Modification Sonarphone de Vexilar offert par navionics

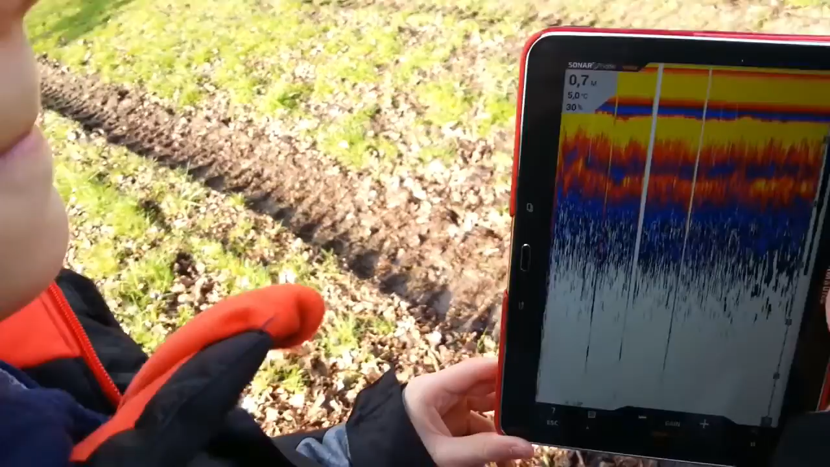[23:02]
On screen: depth 0.7 m, water 5.0°C
Là, le problème, c'est que on n'a certainement pas assez de fond. Température 5 degrés. C'est 0,7 là, le fond.
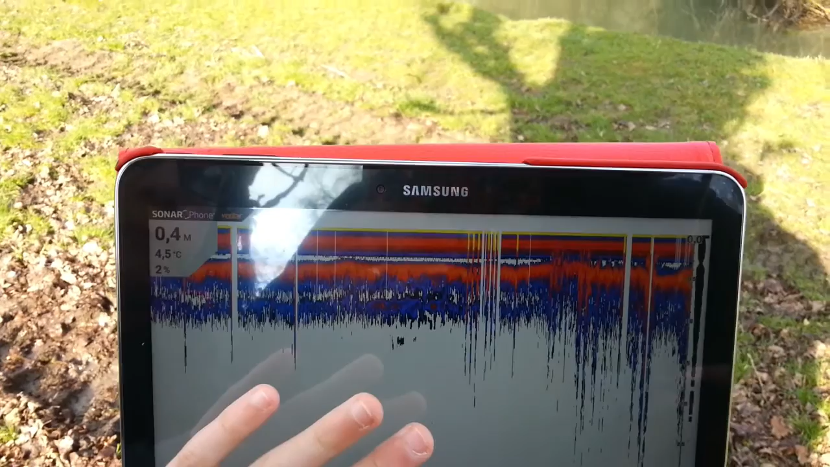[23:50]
On screen: depth 0.4 m, water 4.5°C
Voilà. À mon avis, ça c'est les fonds, ça.
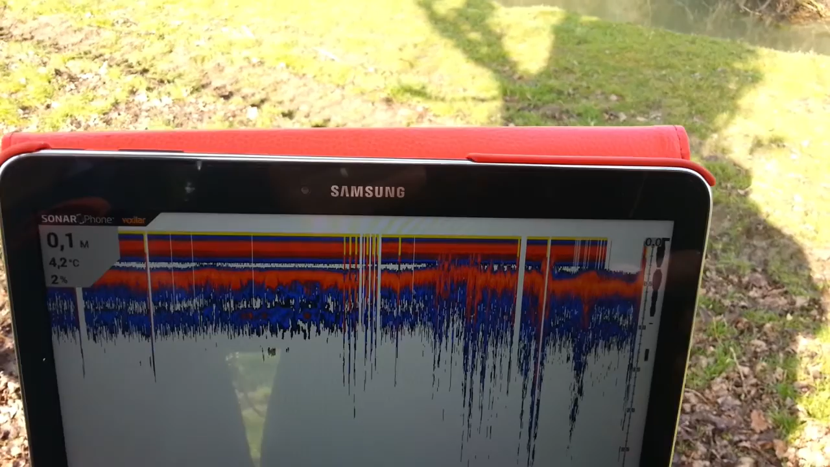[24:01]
On screen: depth 0.1 m, water 4.2°C
Pourquoi je capte plus rien là? Si.
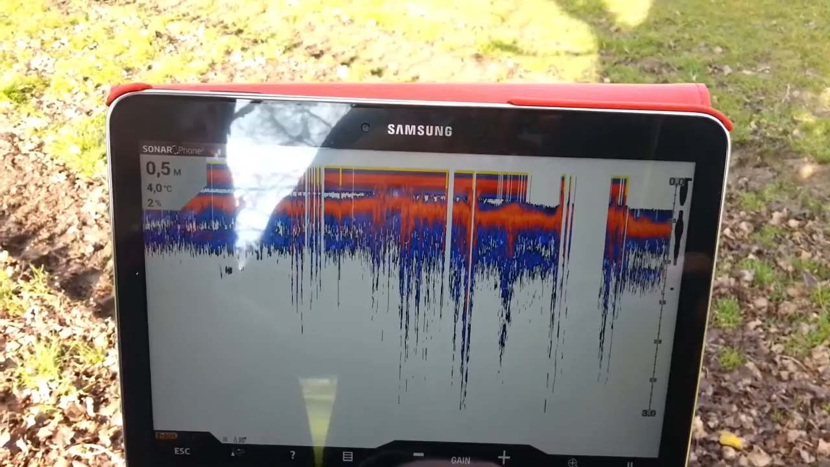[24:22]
On screen: depth 0.5 m, water 4.0°C
Ah, c'est depuis que tu as touché au gain. Ah ben non, remonte les gains là. Un petit peu.
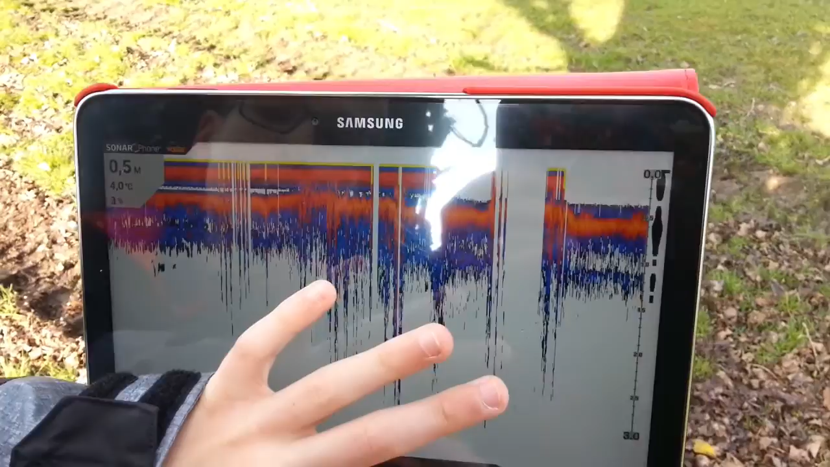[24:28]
On screen: depth 0.5 m, water 4.0°C
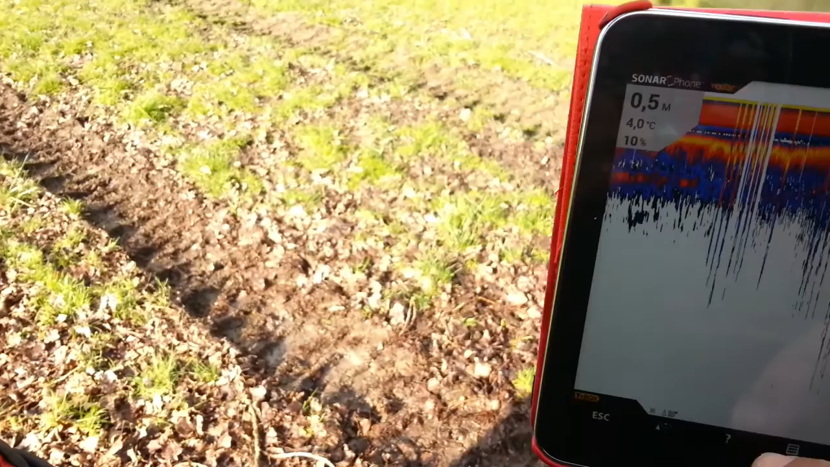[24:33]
On screen: water 4.0°C
Alors attends, parce que il y avait un truc comme surface.
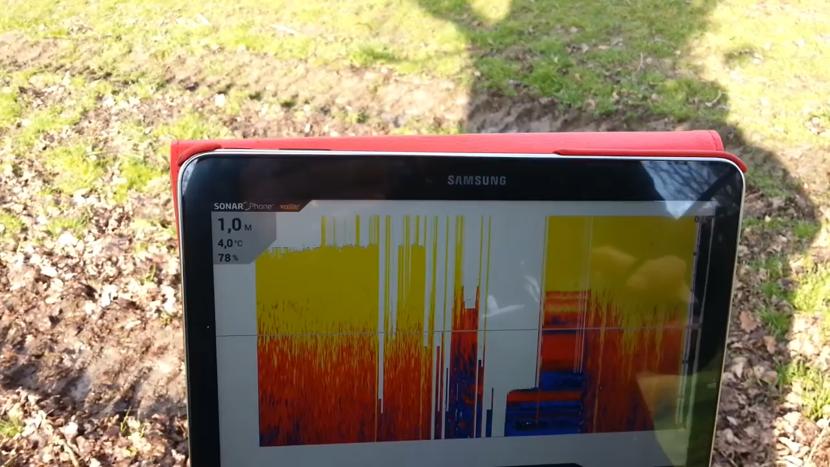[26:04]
On screen: water 4.0°C
Ouais, alors là c'est indétectable, je sais pas comment que ça marche là. Alors, hop, on va remettre ça.
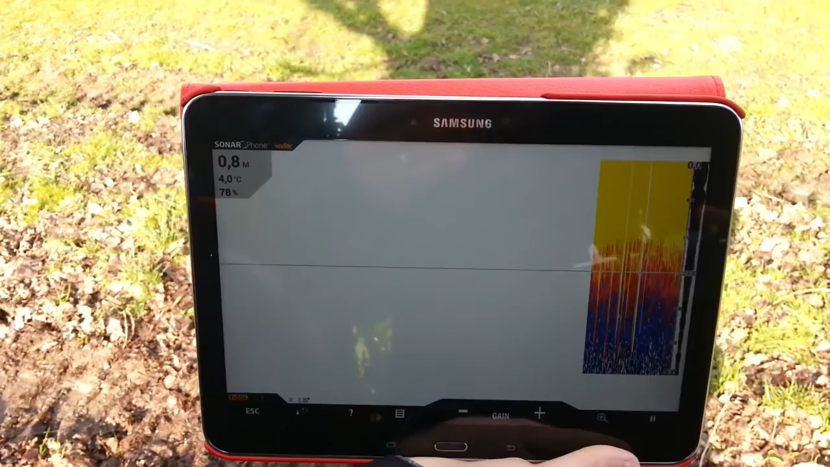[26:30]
On screen: water 4.0°C
Donc là, normalement, je devrais arriver à avoir une couche.
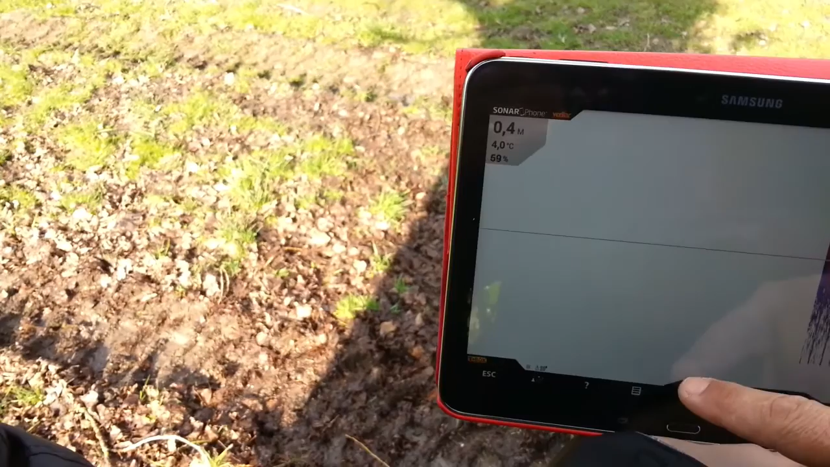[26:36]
On screen: depth 0.4 m, water 4.0°C
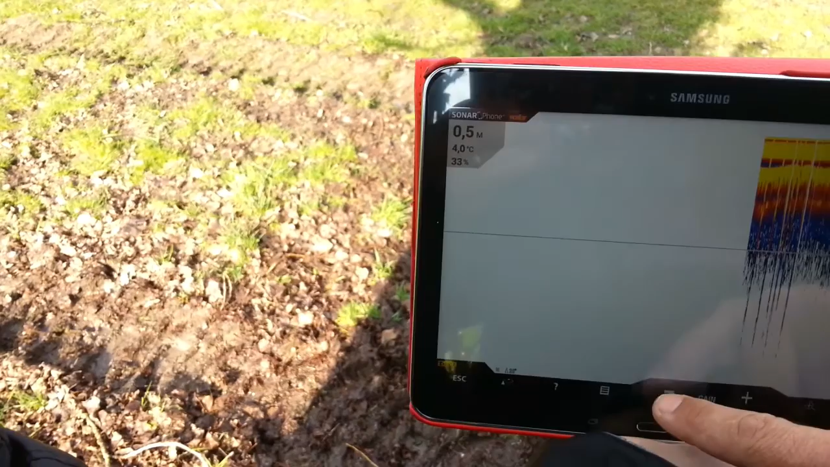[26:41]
On screen: depth 0.5 m, water 4.0°C
À mon avis, c'est ça, là.
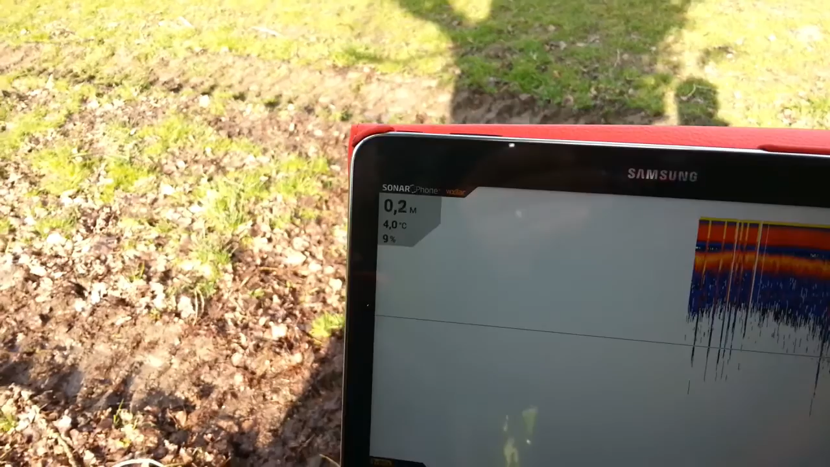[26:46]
On screen: depth 0.2 m, water 4.0°C
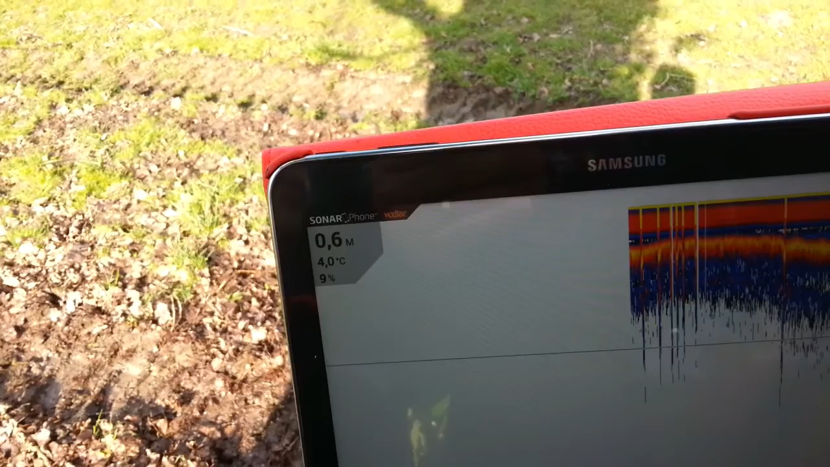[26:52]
On screen: depth 0.6 m, water 4.0°C
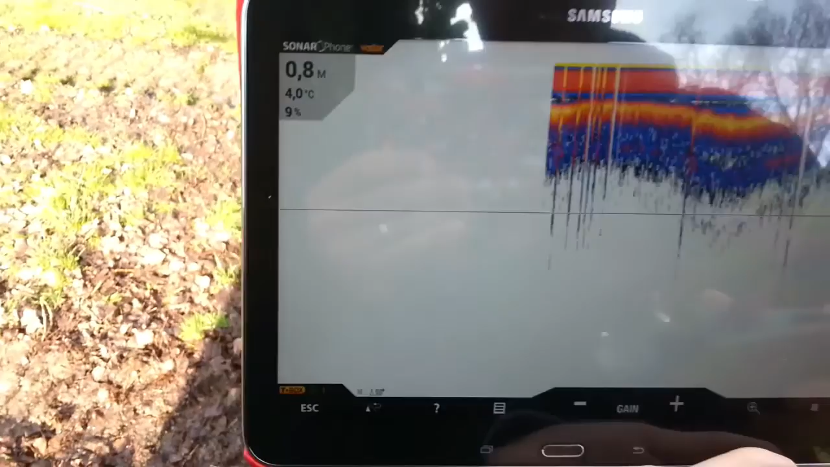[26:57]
On screen: depth 0.8 m, water 4.0°C
Merde. Là, je passe dans des nénuphars là.
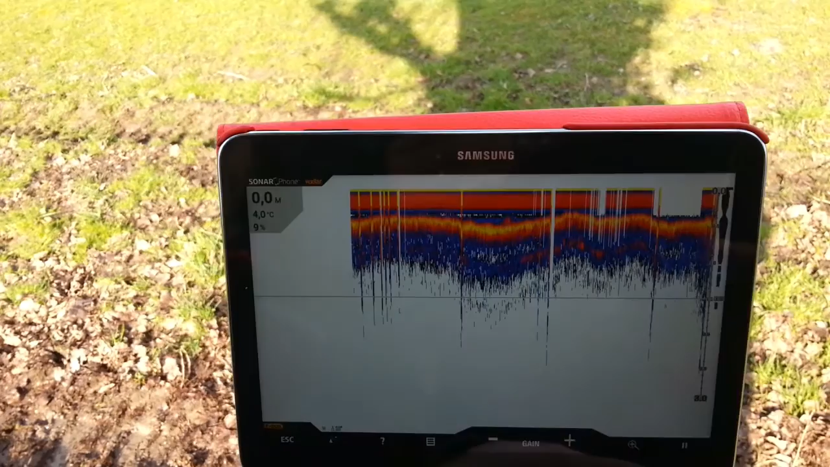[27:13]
On screen: depth 0.0 m, water 4.0°C
À mon avis, c'est ça là, le fond.
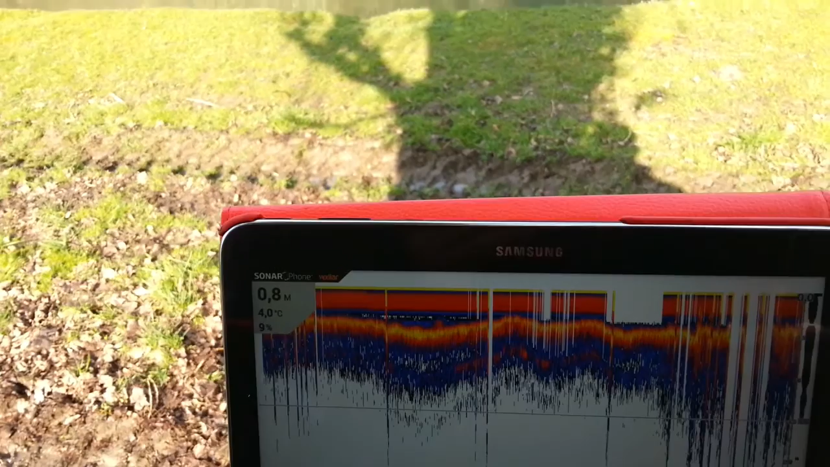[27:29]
On screen: depth 0.8 m, water 4.0°C
Et là, il n'y a pas assez de fond pour détecter. Là, je vais repasser dans des nénuphars là. Hop.
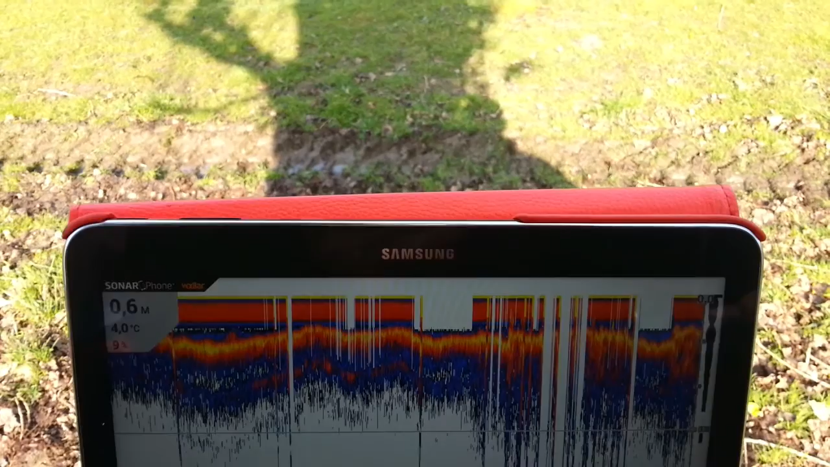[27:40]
On screen: depth 0.6 m, water 4.0°C
Me rapprocher de la bordure.
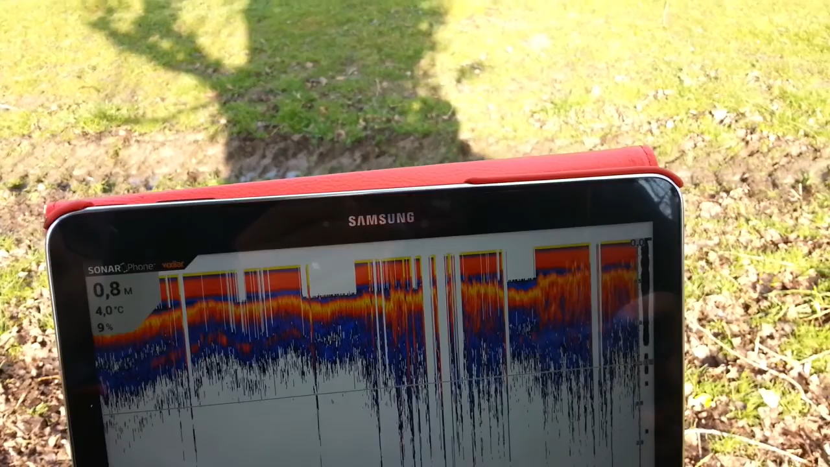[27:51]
On screen: depth 0.8 m, water 4.0°C
Voilà.
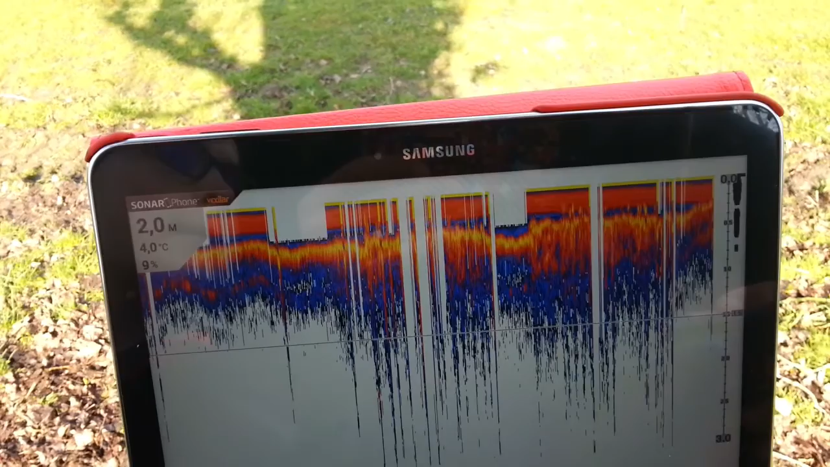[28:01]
On screen: depth 2.0 m, water 4.0°C
Là on vient carrément en bordure. Donc là il y a